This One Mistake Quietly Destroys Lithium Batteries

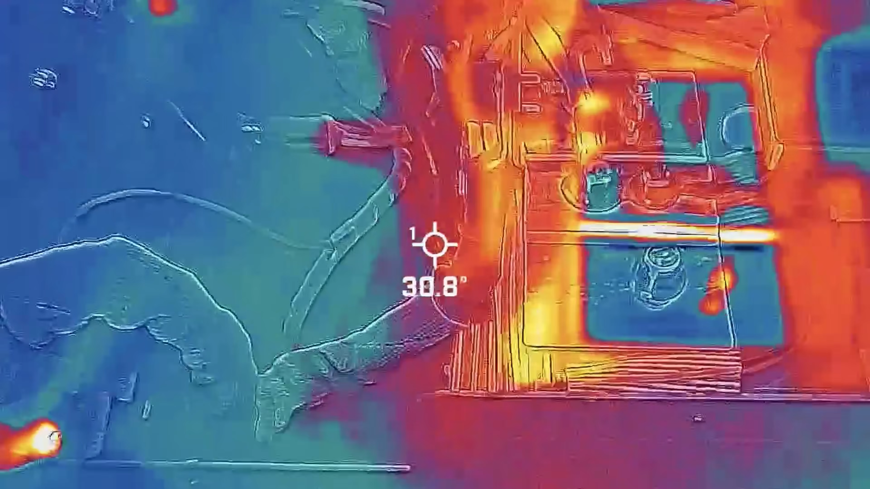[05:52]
amps and so I had to walk away for an hour and leave this battery to do its thing and I came back and noticed that it had warmed up significantly.
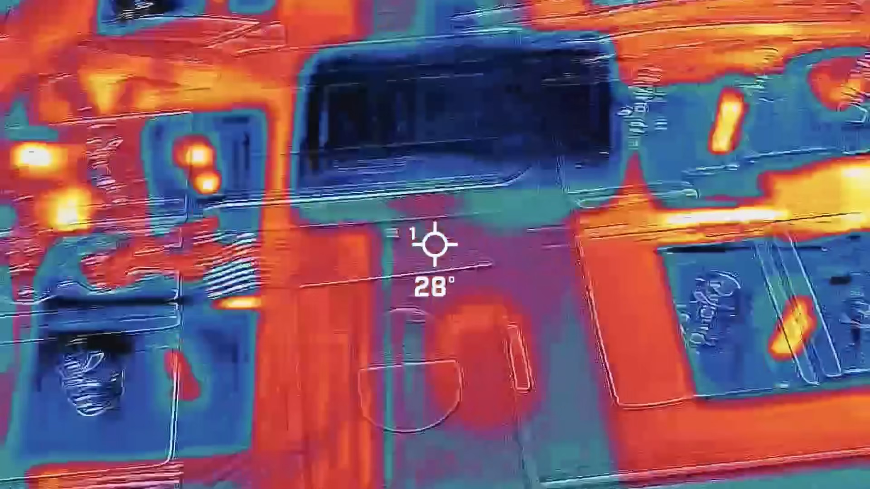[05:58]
The internal temperature after about an hour showed to be about 45 degrees Fahrenheit and now the battery was charging with about 47 amps. It's a that's a really nice feature because if you do winter camping and you have this battery either stored somewhere that's not heated or
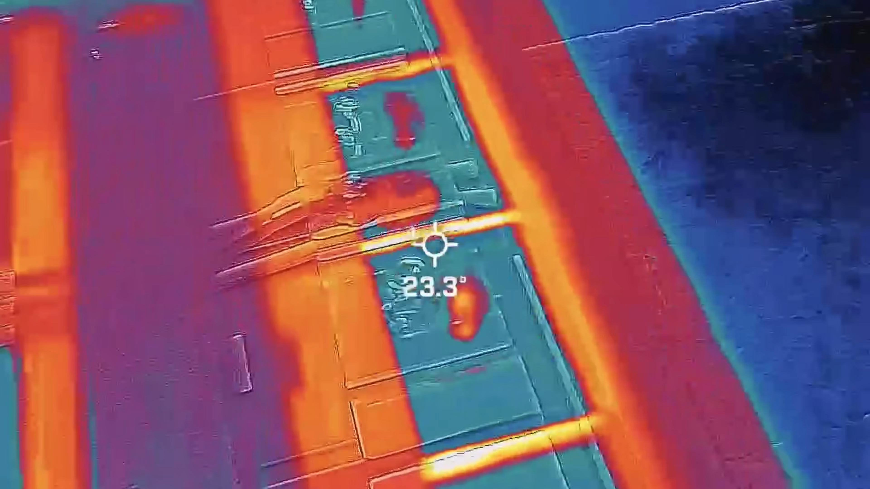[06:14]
really insulated and you apply a charging voltage and this battery does not have
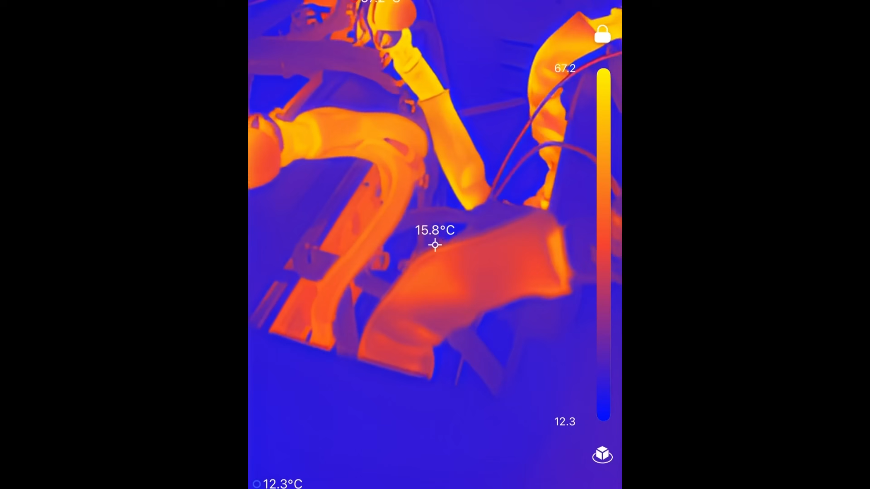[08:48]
On screen: spot 15.8°C
I just measured the internal temperature and I saw that the cells themselves are staying nice and cool the bms and the wiring coming out of the
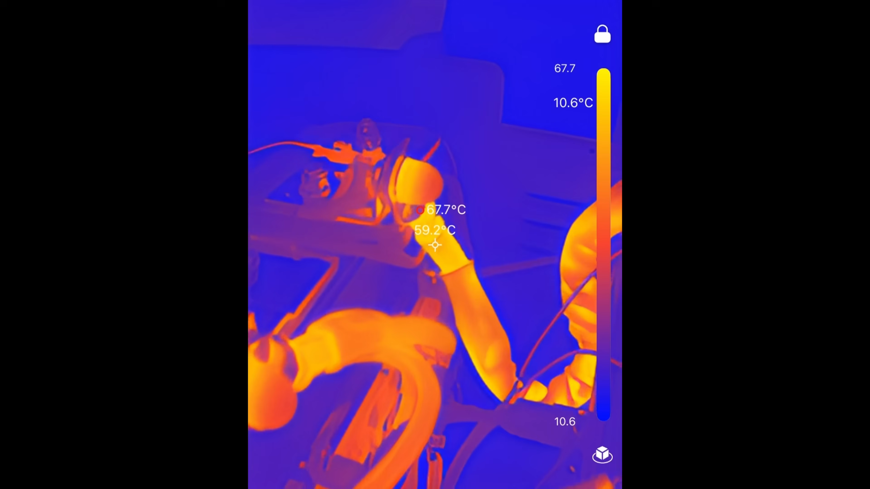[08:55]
On screen: spot 59.2°C, max 67.7°C
cells was about 75 degrees c that was the hottest point
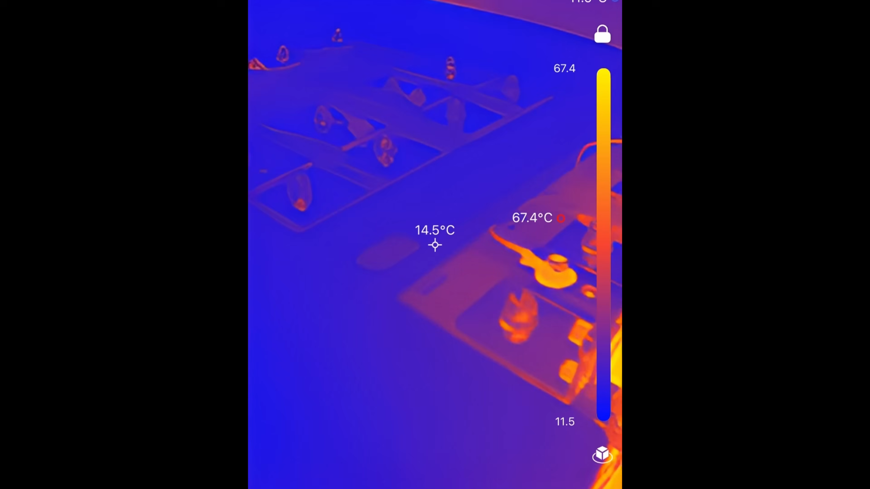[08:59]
On screen: spot 14.5°C, max 67.4°C
very warm the touch but I don't think it's damaging let me see if I can get us right up to 300
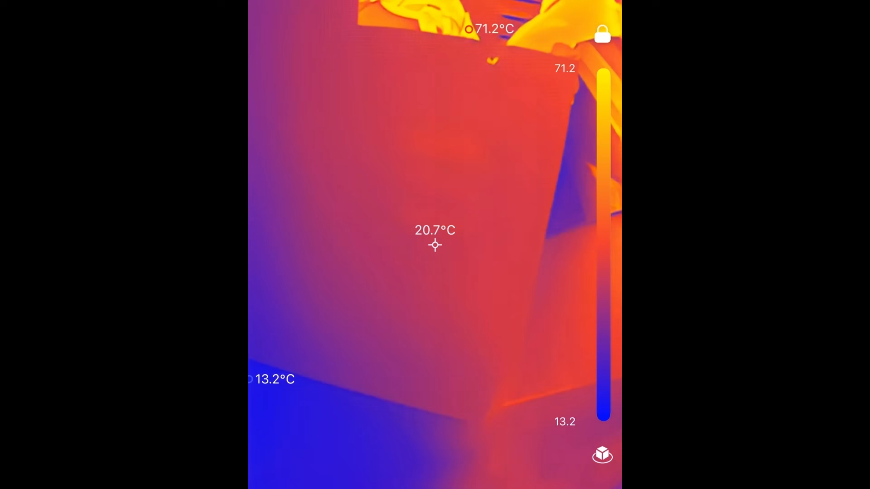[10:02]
On screen: spot 20.7°C, max 71.2°C, min 13.2°C
a little warm it reached about 90 degrees
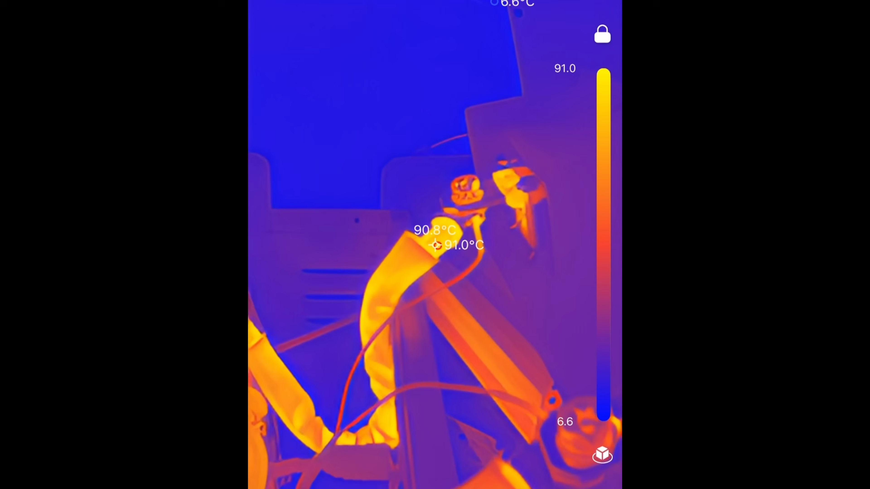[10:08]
On screen: max 91.0°C
celsius on my thermal camera and you'll have to forgive my thermal camera it only reads out in celsius I can't change it
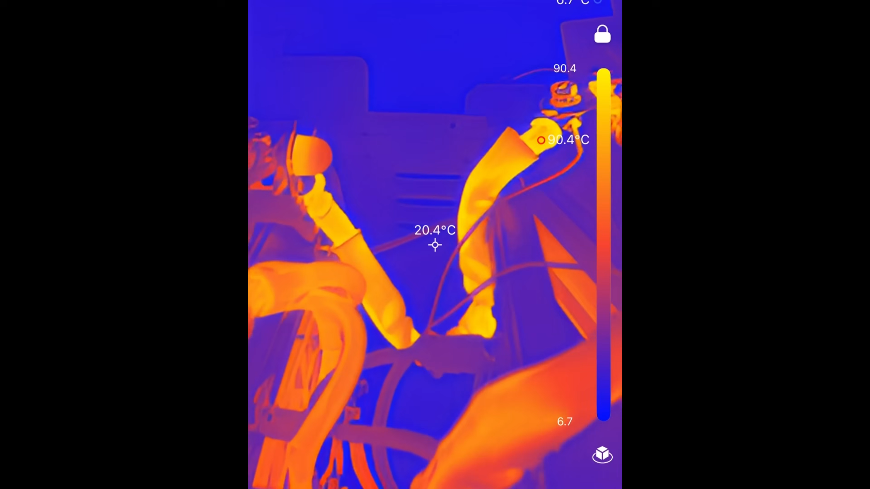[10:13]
On screen: spot 20.4°C, max 90.4°C
to fahrenheit while that is within the working temperature of
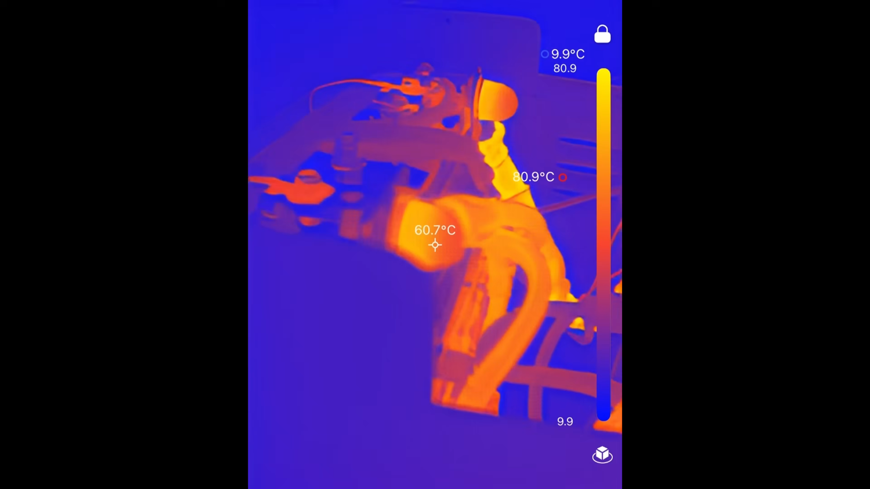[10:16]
On screen: spot 60.7°C
these
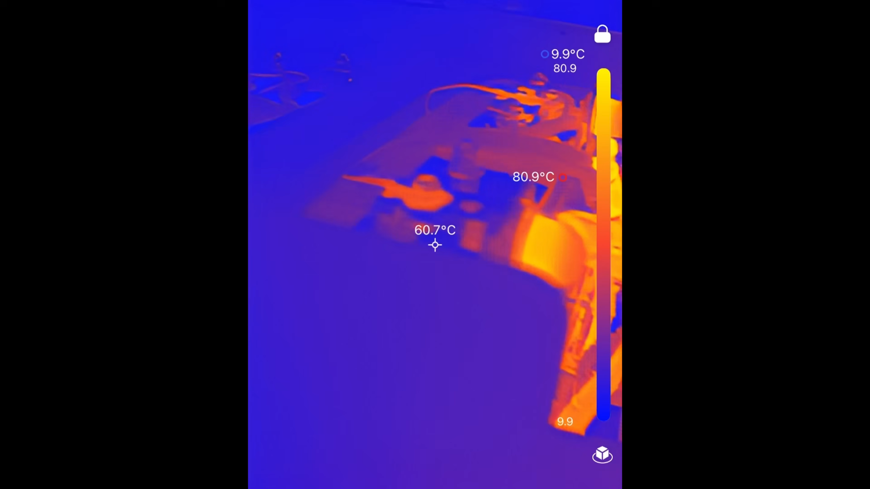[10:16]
On screen: spot 60.7°C, max 80.9°C, min 9.9°C
cables and lugs personally I would pull
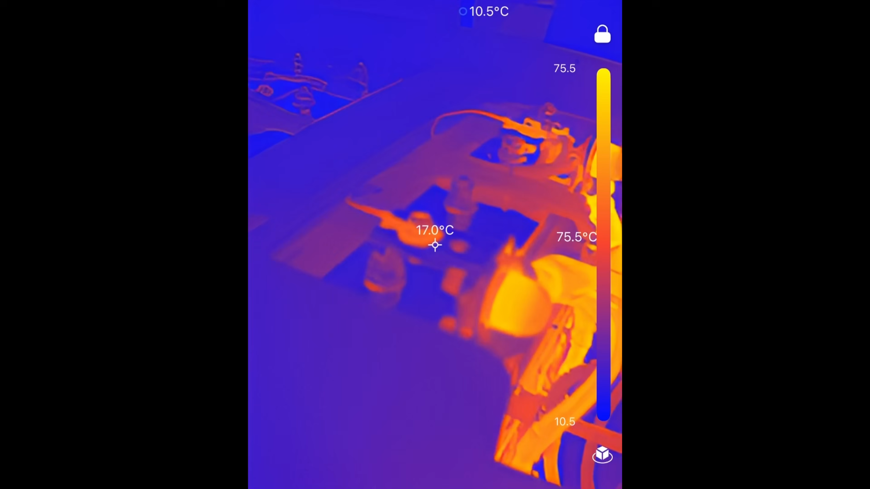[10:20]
On screen: spot 17.0°C, min 10.5°C
that lug off clean it and try to get that temperature a little lower but